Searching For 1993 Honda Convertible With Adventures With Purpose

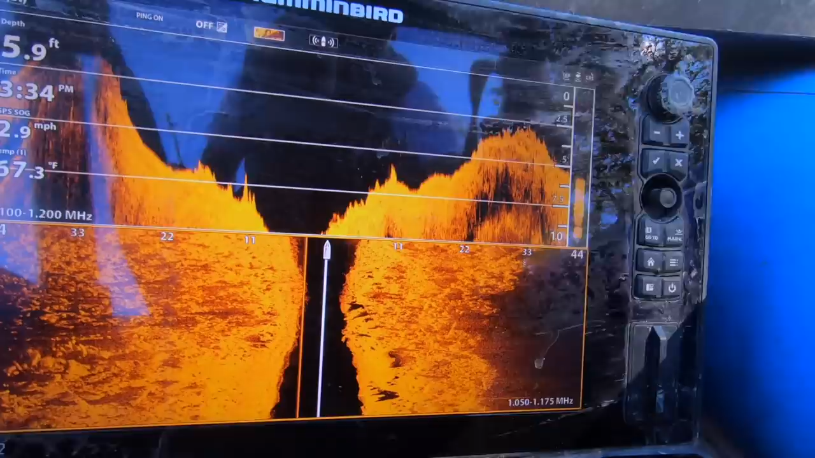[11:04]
On screen: depth 5.9 ft, speed 2.9 mph
So you just have a couple of, over here on the right-hand side, they're slid down the hill beyond the surface.